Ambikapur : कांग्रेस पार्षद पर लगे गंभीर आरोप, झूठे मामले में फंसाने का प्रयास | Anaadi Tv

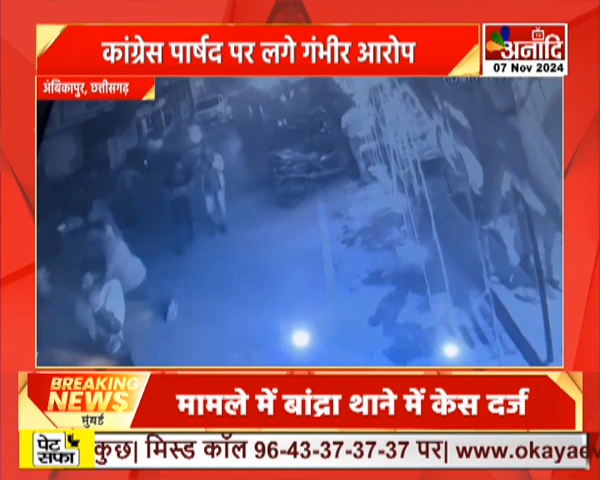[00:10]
घटना का एक पक्ष है जो CCTV कैमरों को में कैद हुआ है उस पर